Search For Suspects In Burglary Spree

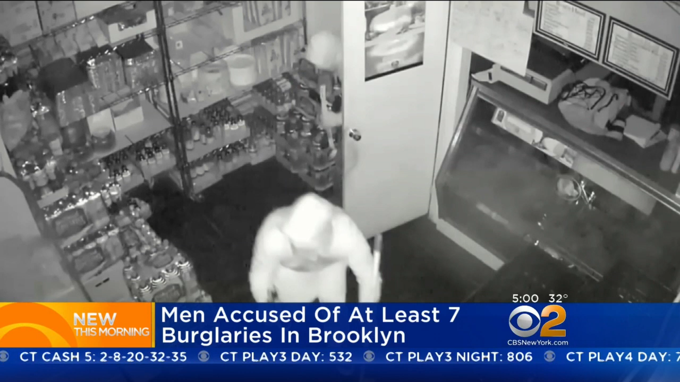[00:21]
a cleaning tool in the other. Watch as one of the suspects uses a broom to try and cover their surveillance camera. A little too late. This incident on December 8th, the first in a string of burglaries at businesses in Brooklyn. About a week later on the same day, police say the suspects broke into two locations in Bensonhurst, a permanently closed Chinese restaurant and JM Beauty Spa.